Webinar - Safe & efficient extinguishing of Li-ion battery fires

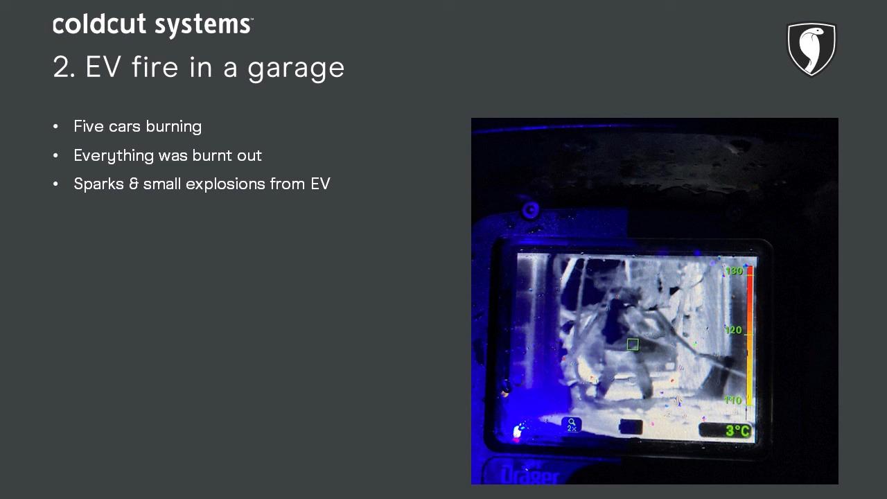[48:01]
All right. Which were totally burned out. Everything was burned out. Yeah. When I approached the electric car, I could see the sort of sparks and small explosions coming from the rear end of the car. Mm.
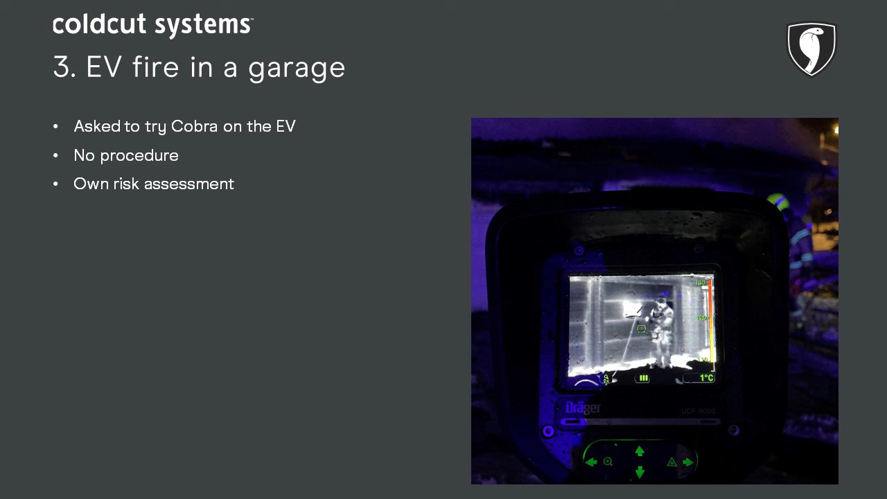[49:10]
I could see the fire coming up from the rear end of the battery. So I thought, well, I'll give it a try, but we don't have any procedure putting out fire with the Cobra yet. Mm. So I said, I'll give it a try. Mm. And I also felt that I was safe because the fire had burned down the roof of the garage,
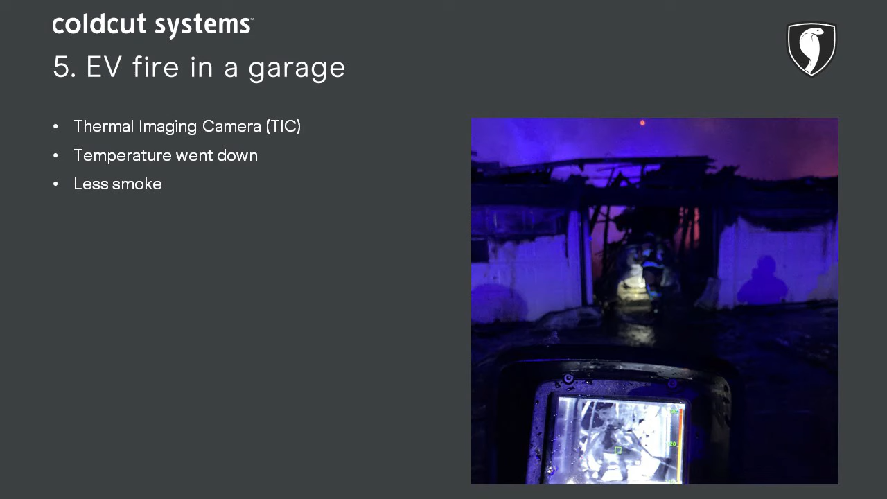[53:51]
mm, used the tick, and I could see that actually the temperature on the battery was going down, yeah, and there was less smoke. So yeah, okay, so it's kind of a trial and error thing.
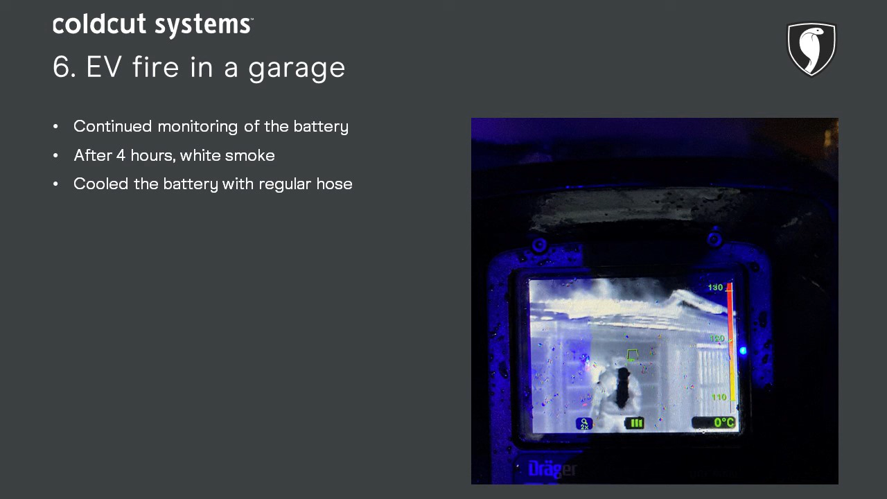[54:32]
And they told me the morning after that after about 4 or 5 hours, the temperature increased, and they could see not flames but smoke coming up. All from, right, from the battery. Okay. So what they did, they just took a hose and put it into the car, mm, and put the water on and just let it flow and cool it down. All right.